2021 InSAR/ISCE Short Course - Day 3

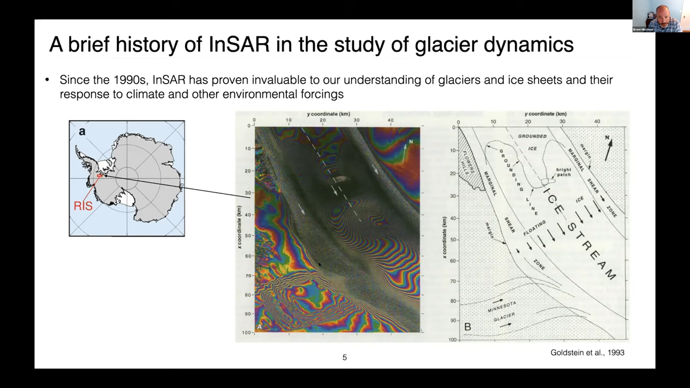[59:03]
Areas of what appear to be noise along these various strips, these things that are labeled marginal shear zones and so forth, and then a number of different densities of fringes around this image. We're going to kind of break down this image a little bit as we go along in this lecture, give you an idea of what all pieces of the puzzle you are seeing in all this. So in the early days, InSAR was limited to one or a few snapshots in a handful of areas, like Rutherford Ice Stream that we just showed in this particular image. But after several years of research, data collection, lots of satellites and so forth, a more complete view of the spatial variability of ice flow in Greenland, Antarctica, and other glaciers around the world started to emerge. So this is the first, on the left-hand side, the first continent-wide map that we have of Antarctic flow.
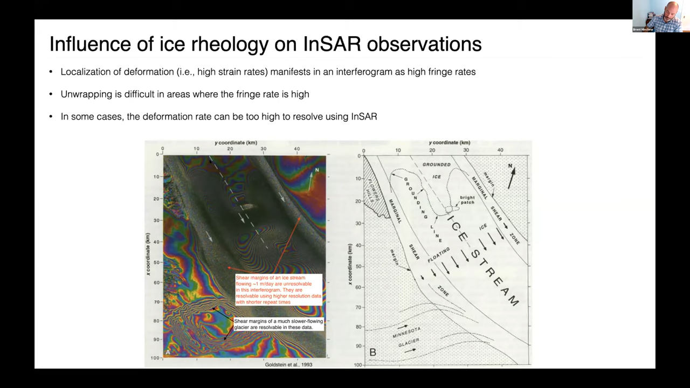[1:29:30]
but for the most part, we had a really tough time. So if you're wanting to use InSAR in these kind of areas, you have to be very careful in your unwrapping, and you have to be mindful of, I guess, the conversation that was taking place whenever I popped it in to this Zoom meeting.